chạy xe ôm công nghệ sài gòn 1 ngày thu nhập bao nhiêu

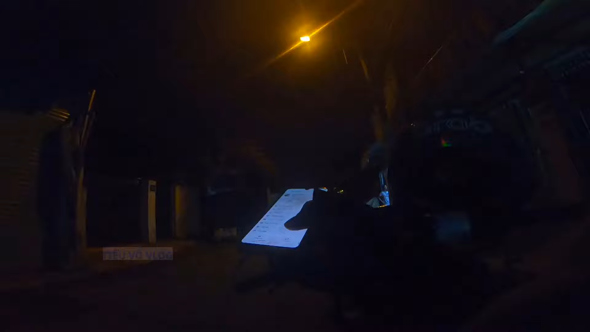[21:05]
Hủy xong, tàu lao. Nó lại nổ đơn tiếp nha mọi người, giao hàng nha.
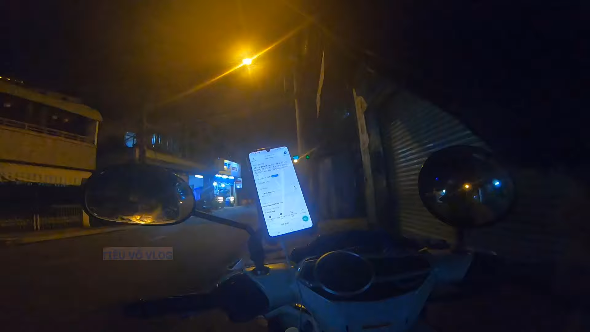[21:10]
Đơn 20, 25 ngàn, giao vũ lần la cũ, trả thẻ. Hơi đuối rồi đó.
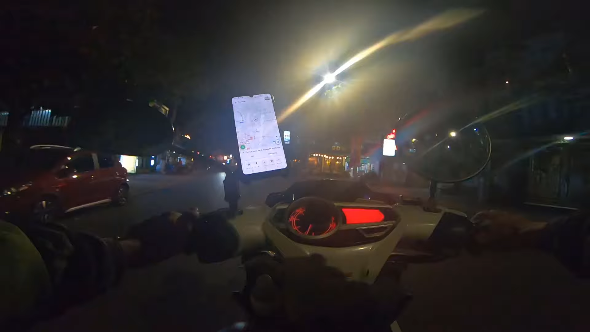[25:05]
Đang điều hướng về tới chợ luôn, điều hướng về tới chợ luôn. Ba cây nó cũng nổ. Yeah.